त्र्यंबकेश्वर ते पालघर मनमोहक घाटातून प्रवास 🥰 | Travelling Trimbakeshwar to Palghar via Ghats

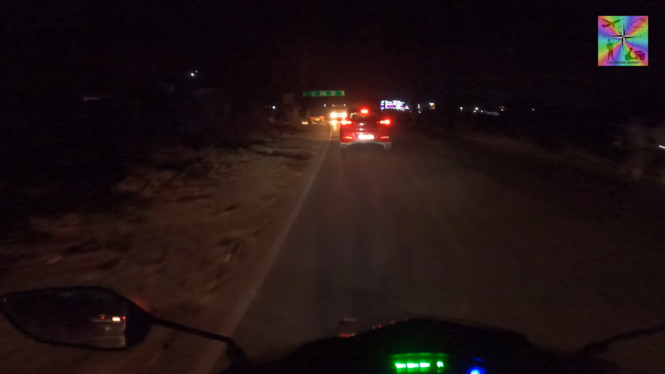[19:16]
बरोबर ते पालघर. 21 किलोमीटर आहे अजून. मी लास्ट टाईम इकडे झोपलेलो रात्री, काहीतरी 2 वाजता क्रॉसिंग करत होतो.
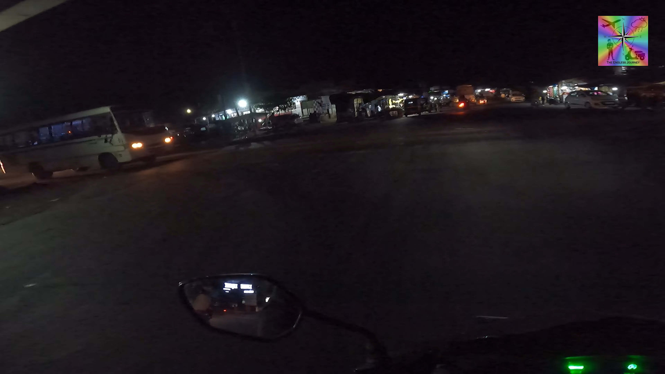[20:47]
कसा व्हिडिओ दिसतोय, कारण की ऍक्च्युली मी पण जज नाही करू शकत आहे स्क्रीनवरती ते व्हिडिओ कसे बनतात आहेत ह्या लाईटमध्ये.
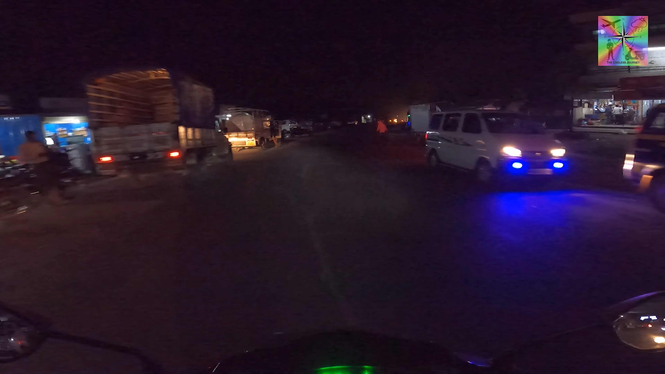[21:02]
आता तर ते नंतरच करणार आहेत मला, पण अंधारात लोक दिसतच नाहीत पटकन. हा सगळ्यात मोठा ड्रॉबॅक असतो अंधारात गाडी चालवायचा. मनावर क्रॉस करतोय आपण आता हायवे लगतचं शेवटचं गाव पालघरवरून येताना.
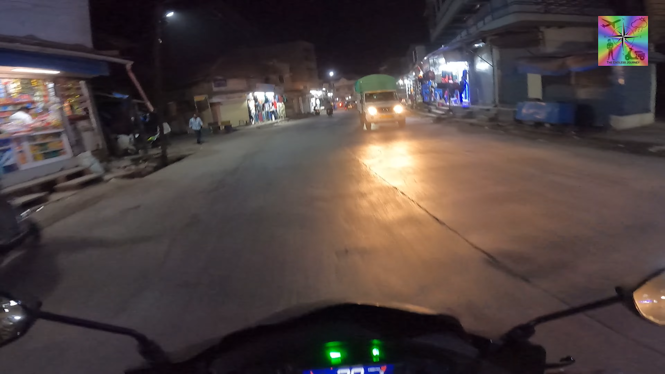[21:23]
थोडेफार इकडे ट्रॅफिक होतेच मनोरमध्ये. मोठे जे वाहनं जातात मनोरमधून क्रॉस होतात, रस्ते लहान आहेत मनोरचे,
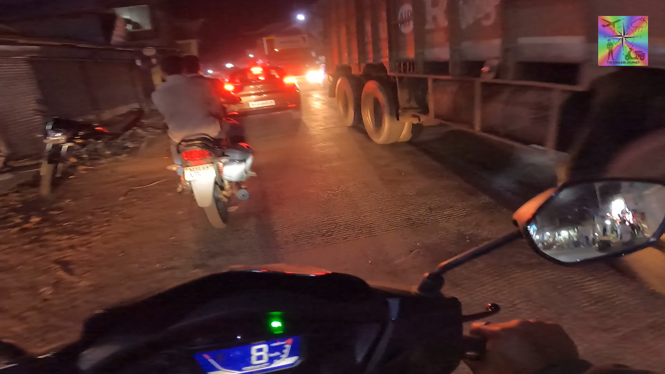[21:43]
तरी आता आधीपेक्षा थोडेसे मोठे केल्यात, आधी त्याच्यापेक्षा लहान होते.
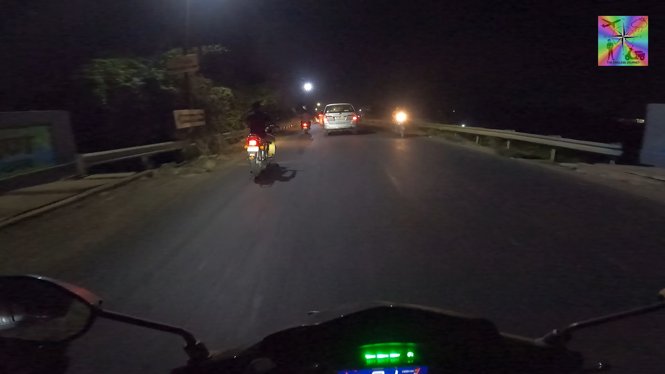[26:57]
आता आपण छत्रपती शिवाजी महाराज चौकापर्यंत पोहोचलो.
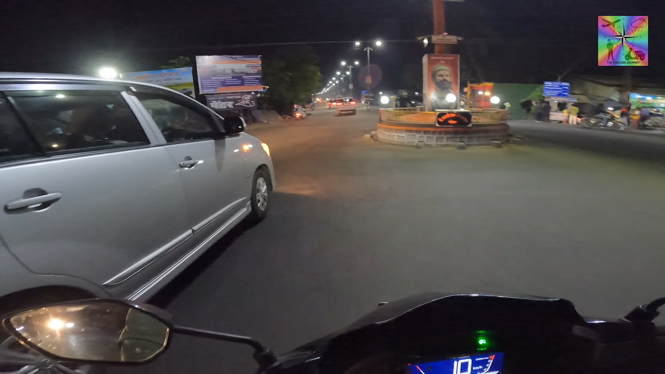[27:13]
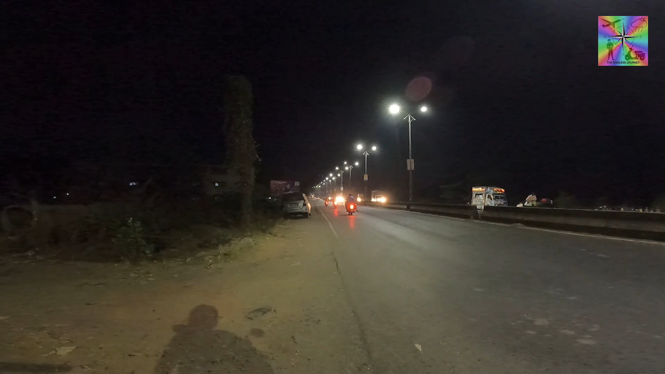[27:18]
सो आपण फायनली पालघरला पोहोचलो आहे. टाईम झाला आहे ऑलमोस्ट 10 वाजले.